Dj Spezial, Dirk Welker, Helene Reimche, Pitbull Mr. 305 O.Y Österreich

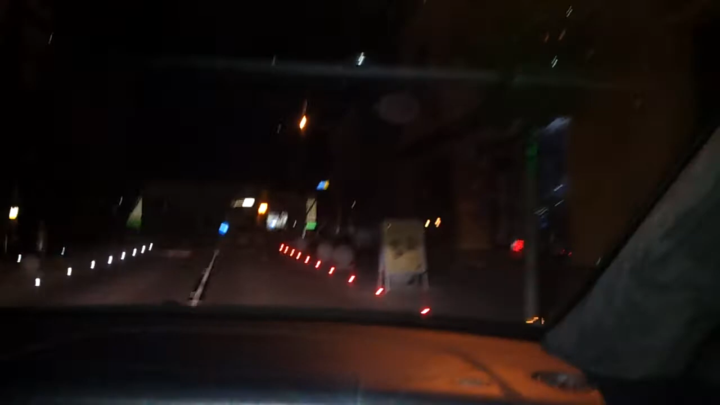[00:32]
das ist wie beim flughafen ich glaub die haben jetzt ein bisschen so nachgearbeitet vielleicht landen hier immer so warte, warte, warte, hier steht vielleicht was, pinkstraße, flughafenstraße oder sowas mhm, flughafenstraße